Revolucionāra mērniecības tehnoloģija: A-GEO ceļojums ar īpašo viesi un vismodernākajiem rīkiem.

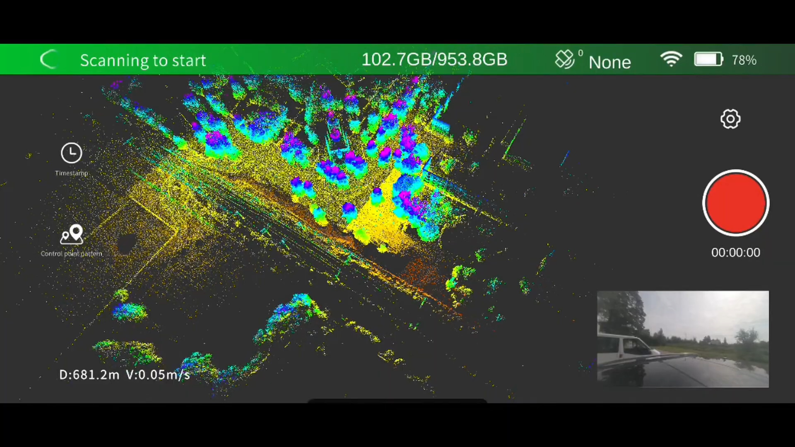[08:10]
Un kas vēl ir fantastiski, tas, ka tu redzi visu punktu mākojumu, ko tu esi nostaigājis. Un kas vēl ir ļoti aizraujoši, tev nav nepieciešama speciāla programma, lai salīmētu to visu, ko tu esi nostaigājis.
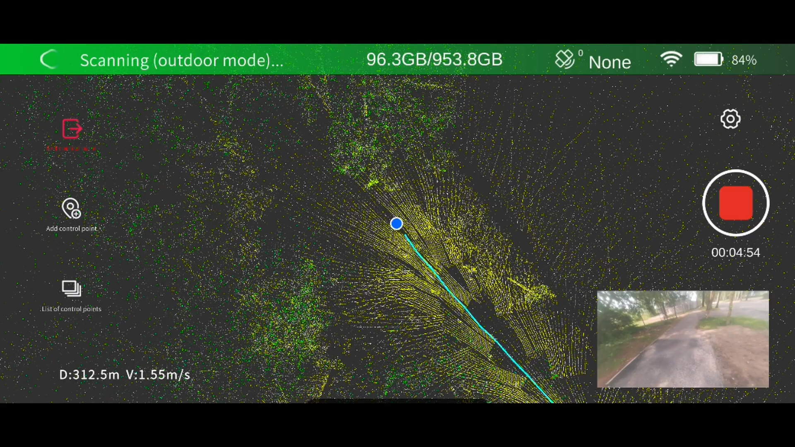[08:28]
Ir jārada video, kā praktiski tas tik lietots, jo tas reāli uzvinās.
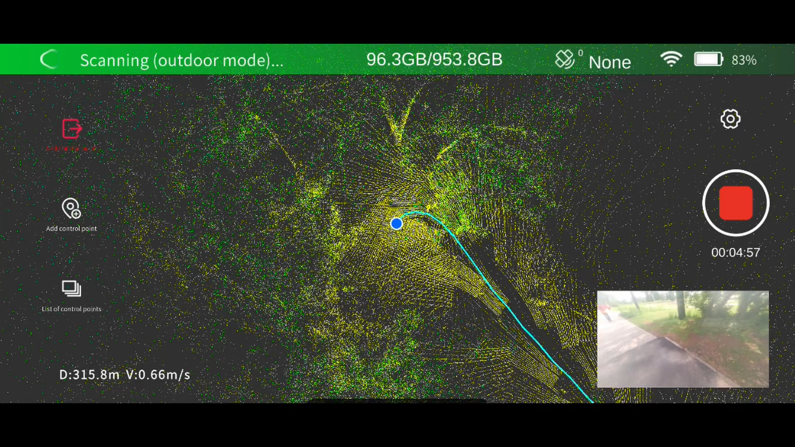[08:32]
Protams, kameras, kur es nokrāso visu. Jā, ir FPV kamera 4. Jūs redzat, kur jūs ejat. Reāli, ka krāsa punktu mākojums tiek iekūts, jā? Tieši saistē. Tieši saistē viss.
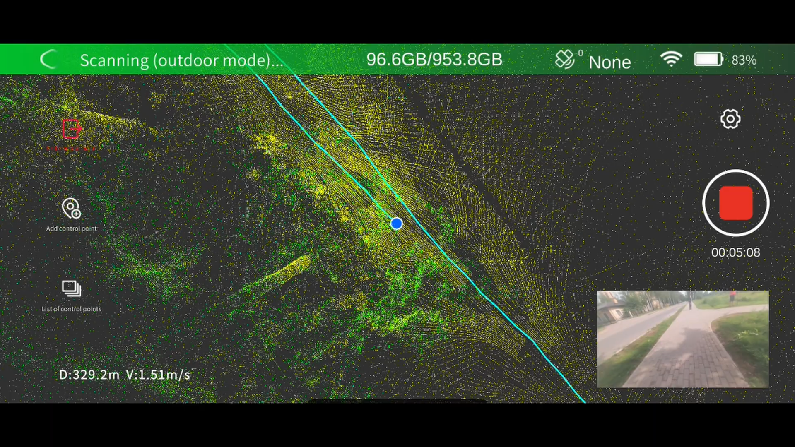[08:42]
Var iedomāties, nav vajadzīgs programmas. Te programmu vajag tikai, lai dabūtu GACP koordinātās.
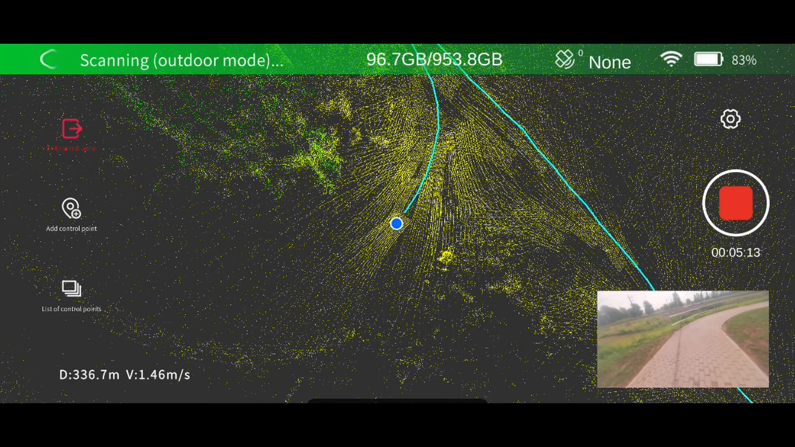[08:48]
Vairs nekam. Jā. Tas ir viss praktiski ielieku GACP punktus.